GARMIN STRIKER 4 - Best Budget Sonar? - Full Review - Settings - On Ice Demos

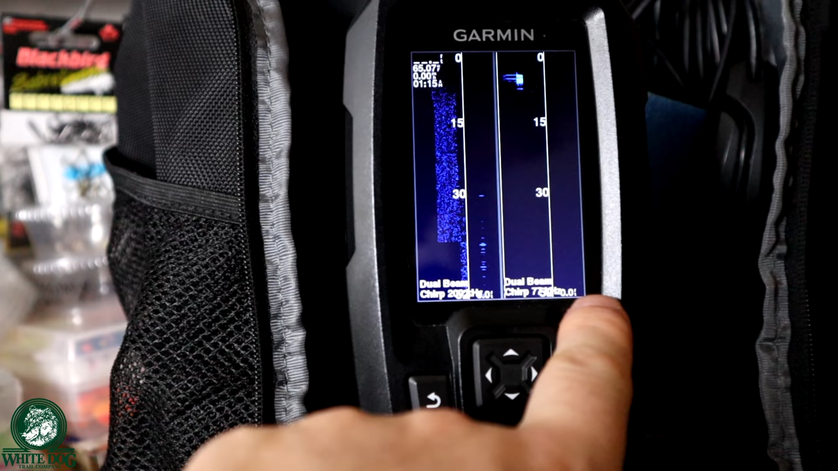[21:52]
I've got the flasher on both frequencies and you can actually do this with zoom levels too. I can do a split zoom if I want to. I'll show you that in a second. But basically I can see everything that I want here.
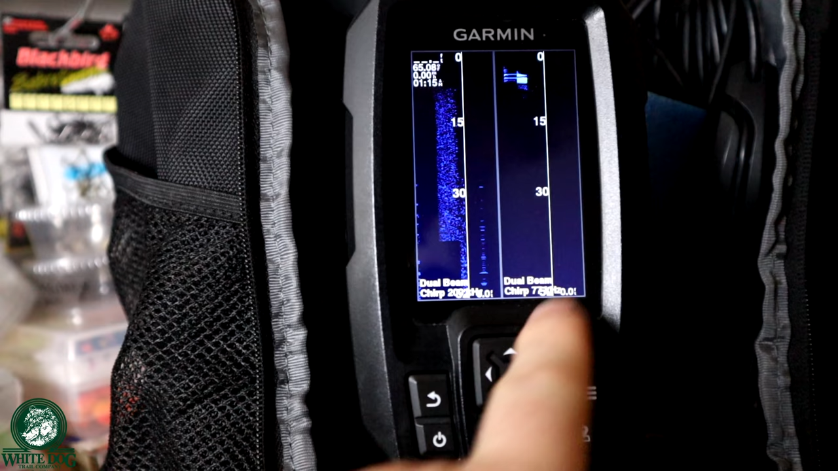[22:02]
Now the problem is the screen is a little small so it's not going to give me a lot of history here when I do this. But it's still pretty cool to be able to see what's happening live action.
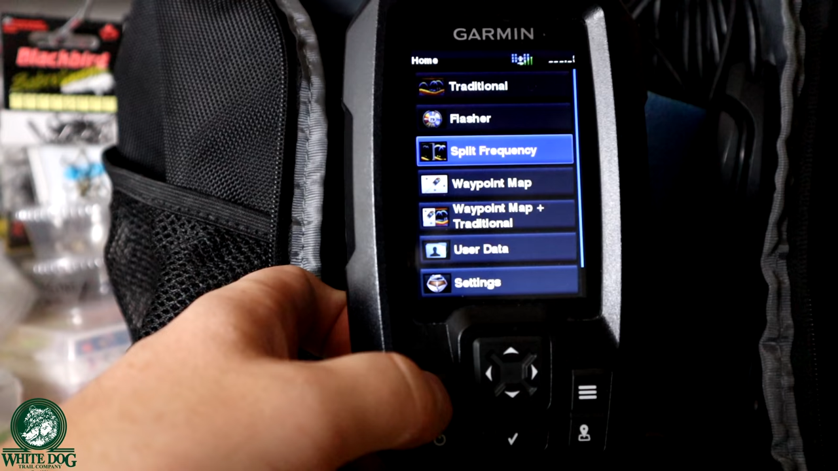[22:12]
So I'm going to back out of here. We're going to go back up to traditional. I'm going to show you the split zoom.
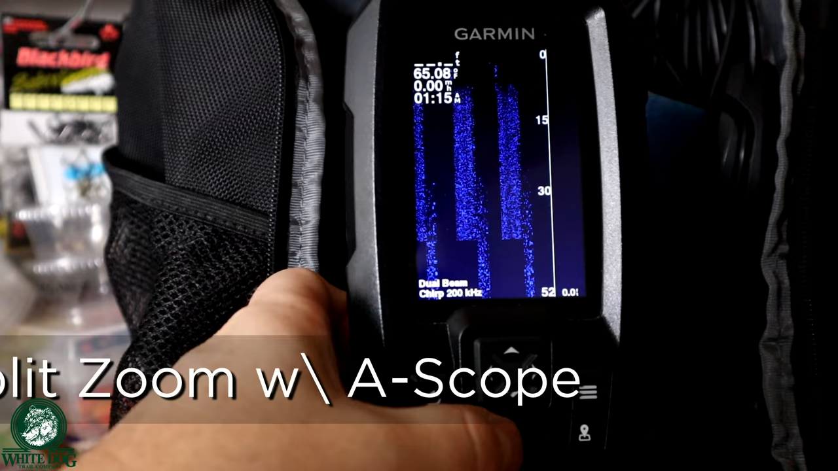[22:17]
So that is under the menu and then under zoom and we can go to split zoom at the bottom.
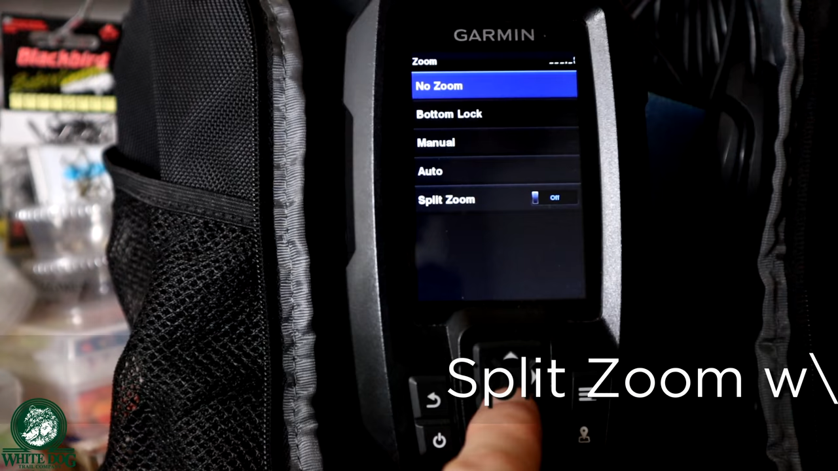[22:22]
And when I turn that on, now you can see I've got my zoom function here.
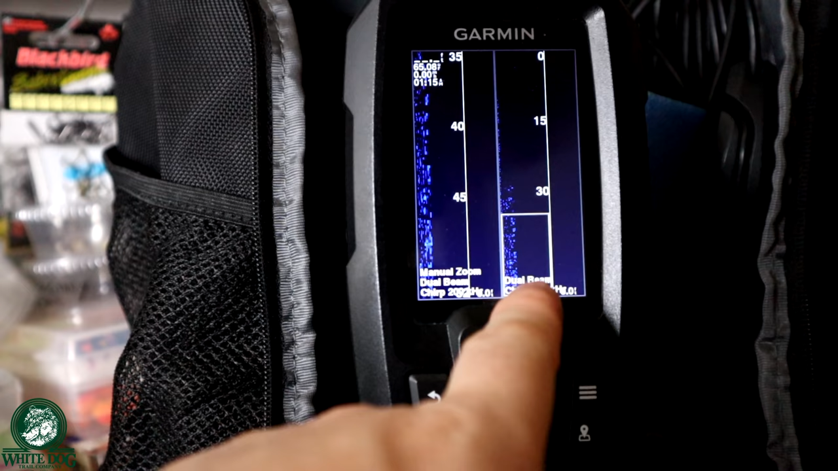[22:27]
So I'm zoomed in on the bottom, you know, 15, 20 feet or whatever it is here.
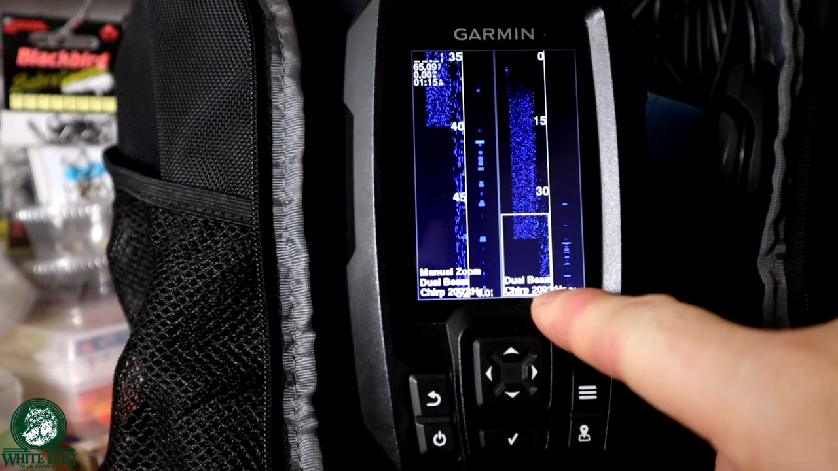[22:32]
And so, but I've got the entire water column from zero all the way down to the bottom on this side.
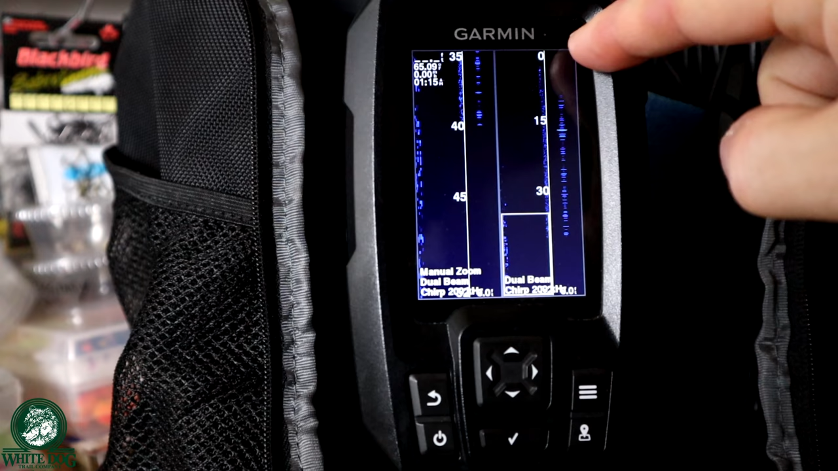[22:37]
So I've got my flasher and the regular traditional. And then on this side I've got the flasher and the traditional for just that little zoomed in area. Right? So now this is really cool. This would actually be my preferred method, but with such a narrow screen there, I can't really fit a lot of data. If the screen was a little bit bigger, this is absolutely what I would be using.
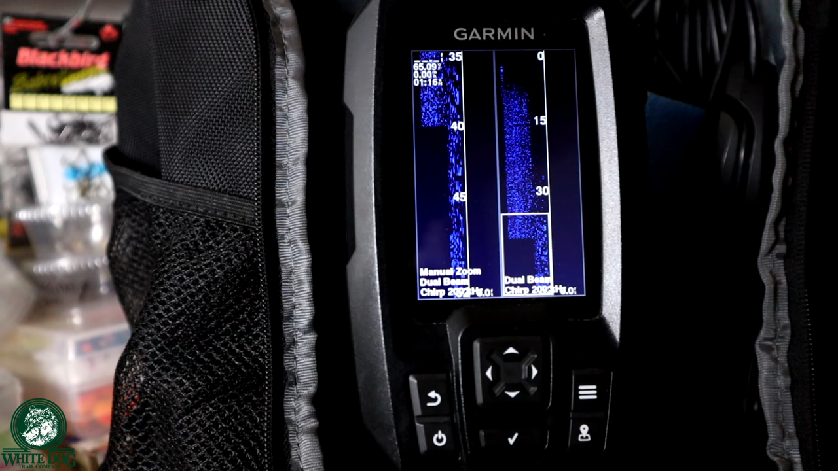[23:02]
If you have a wider unit that's not a Garmin or even the wider Garmin, this is a great mode that I would use for that. All right. So let's talk about the transducers. This one does come with a transducer.
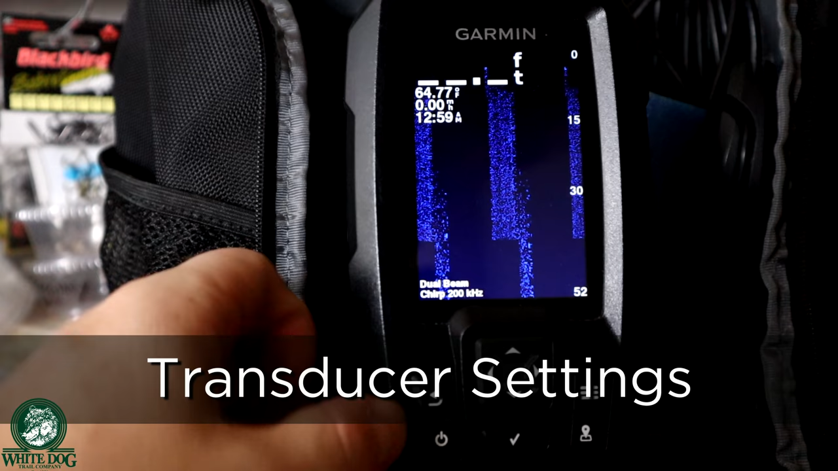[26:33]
So I'm in the traditional. I'm going to go to the menu button. We're going to go to sonar setup, and we're going to go down to the transducer type.
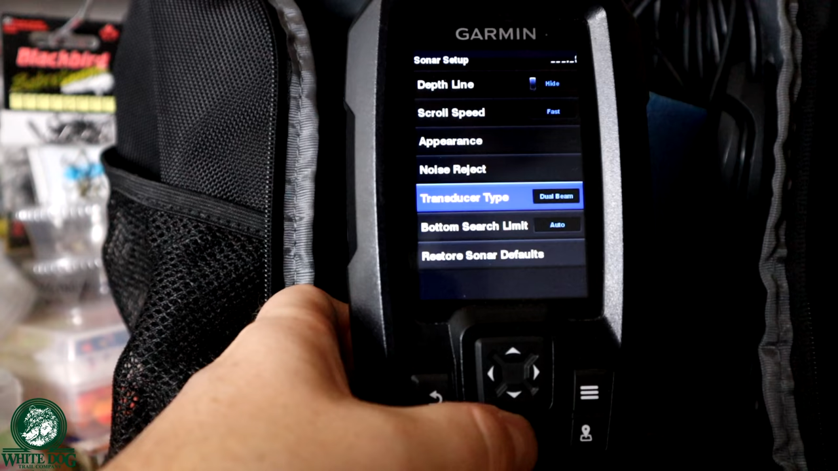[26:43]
Here's where I can set the different transducer types. So the one that comes with the unit is the dual beam. It shoots at 277 kilohertz. So here's some real basic stuff to understand. The higher the kilohertz number, the more power there is. So the more reading you're going to get back, the more intense reading you're going to get back. But the narrower the beam is going to be.
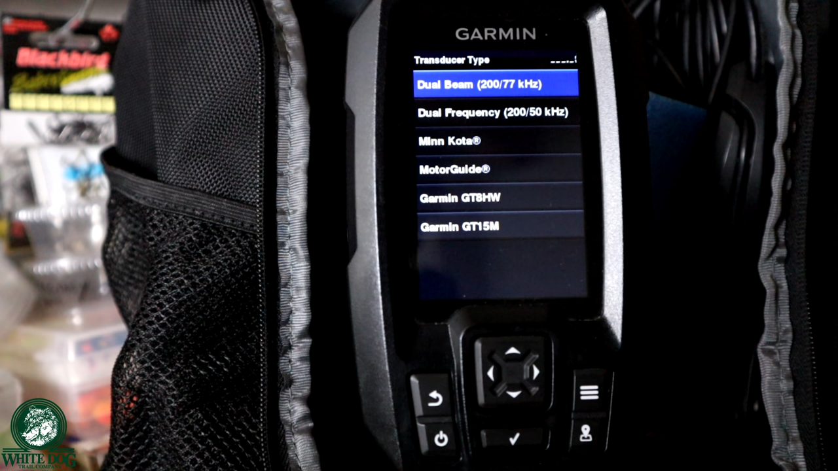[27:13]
If you want a wider beam but less power, you can go to a lower frequency. So with this one, my option is a 77 kilohertz. So I can create a wider beam with less power using this. So this is what I'm set to right now. There are a couple of transducers that you can get from Garmin directly.